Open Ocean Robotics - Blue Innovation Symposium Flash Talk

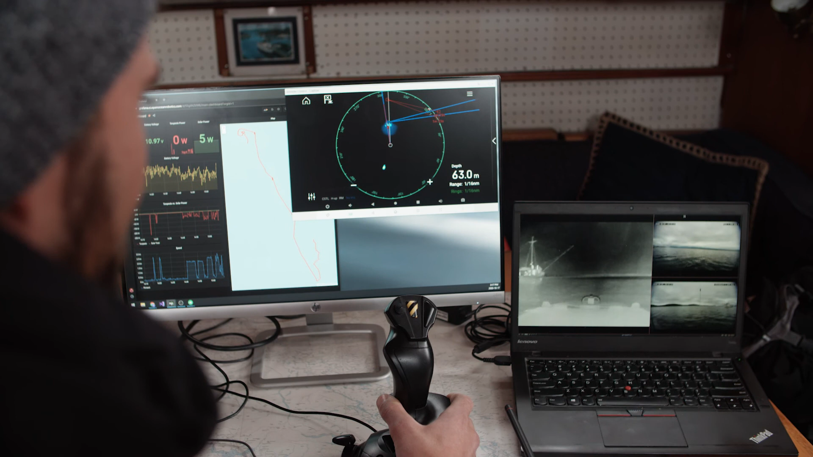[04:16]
So you can take a joystick and drive the boat as you would like to be able to explore certain areas or to navigate around other things.